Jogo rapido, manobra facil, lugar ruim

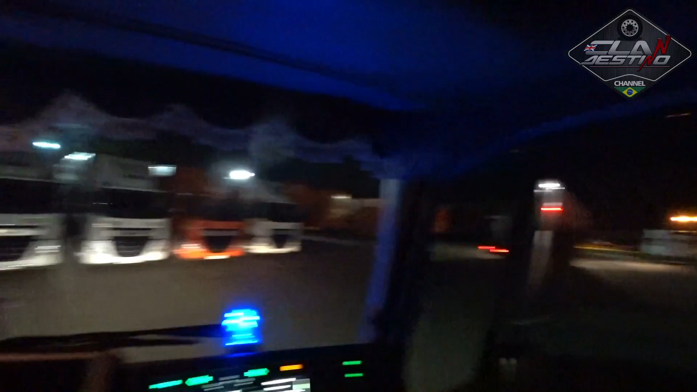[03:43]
O piquete bem aqui assim. Ele tem que ir colado lá. Tá mais fácil porque não tem outro trailer aqui do lado, né?
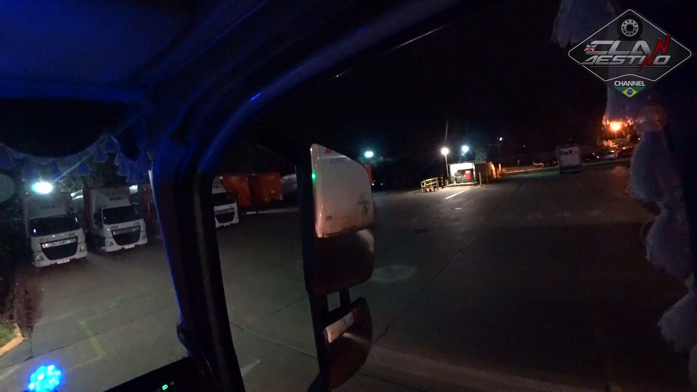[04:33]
Vamos sair de baixo. Vou pegar aquela ali, ó.
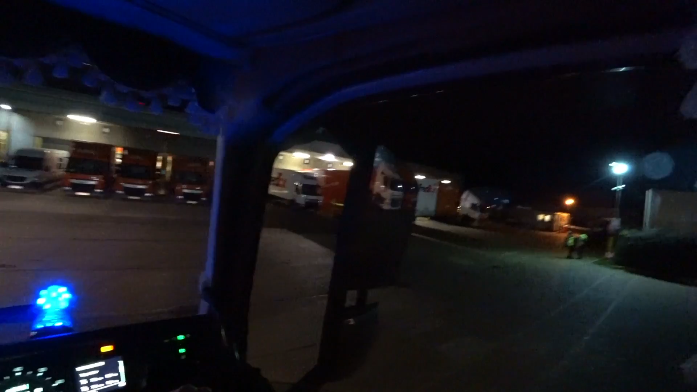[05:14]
Faz o check. Controlou, tá engatado, bonitinho.
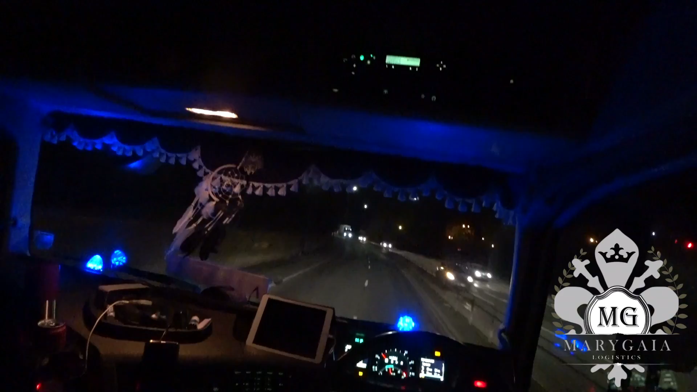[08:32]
É isso aí, olha o outro chegando aí, ó. Chegamos um pouquinho antes dele. Ele vai pegar a B pior agora. Aí o pessoal pensa, né? Ah, e eu achando que o clandestino ia se ferrar ali agora na B pior?
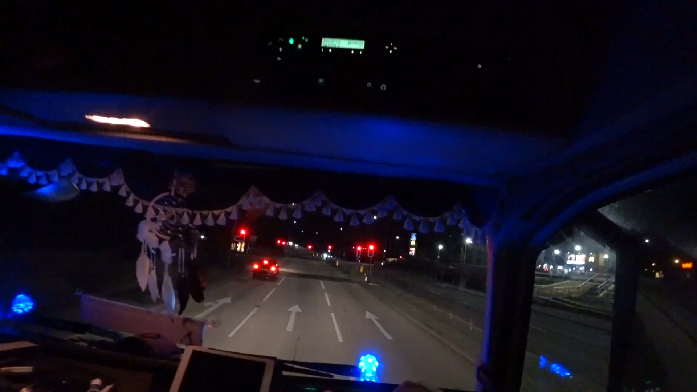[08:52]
Foi hoje não, hein? Agora aqui vamos tocar lá pro pátio. A gente desengata essa aqui lá na rua, né?